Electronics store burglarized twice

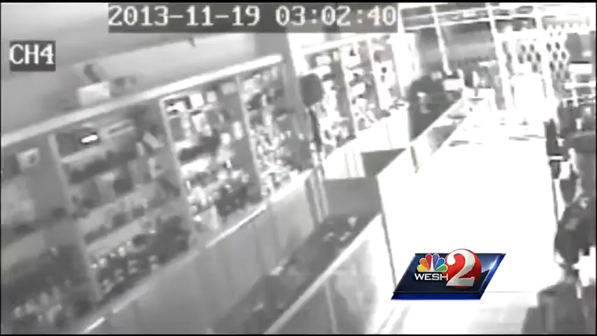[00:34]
The cameras catch the suspects in the act, and the owner hopes somebody recognizes them as they grab luggage off his shelves, stuffing that luggage with expensive inventory.
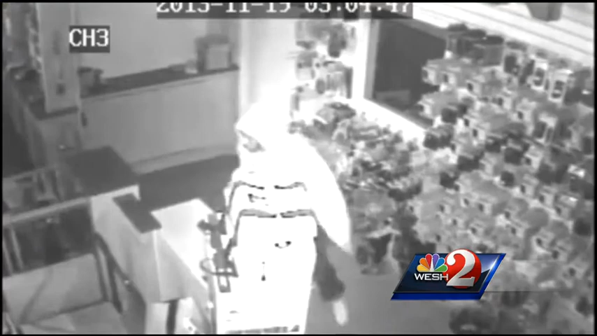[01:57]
All it took for the thieves, five minutes.